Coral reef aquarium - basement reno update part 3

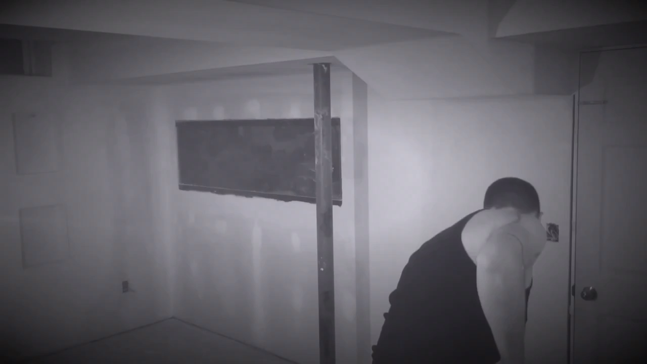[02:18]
and what also I wanted to take you guys as well this footage right here of me priming the fish tank wall I just wanted to capture this
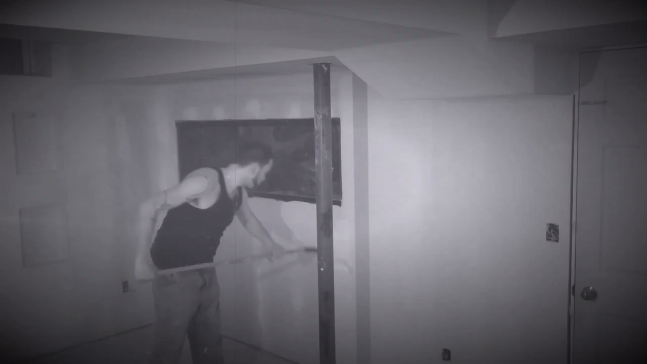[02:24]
even for myself and for you guys to share this this is basically a checkpoint and the aquarium and my